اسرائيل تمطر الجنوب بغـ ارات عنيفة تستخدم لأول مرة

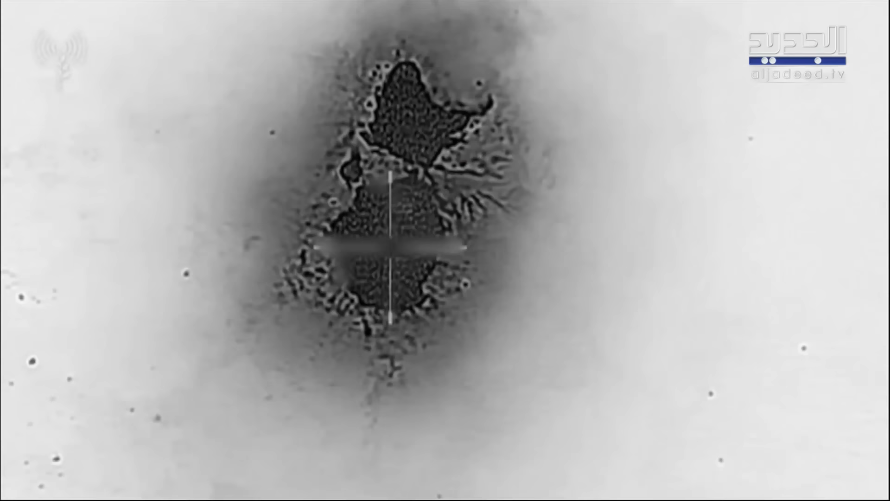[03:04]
الاسرائيلي ان قرابة مئة طائرة حربية هاجمت الاف المنصات التابعة
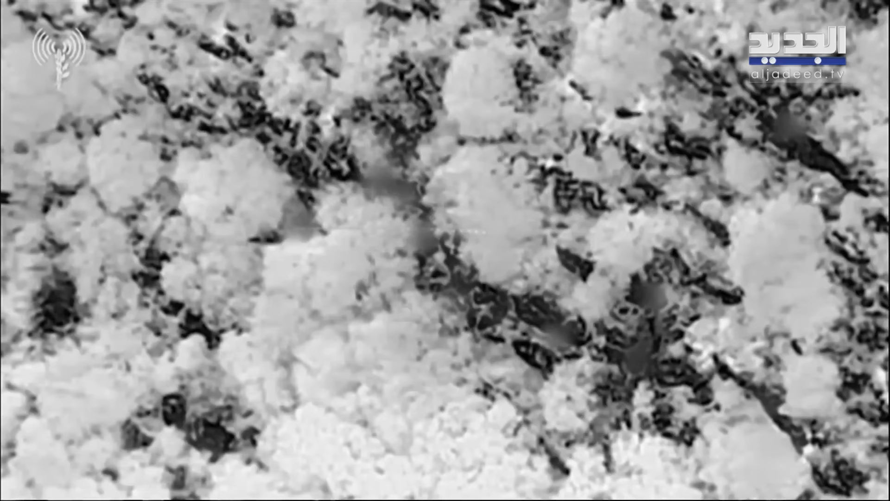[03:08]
لحزب الله في عملية استباقية بتوجيه من الاستخبارات ترجمة نانسي قنقر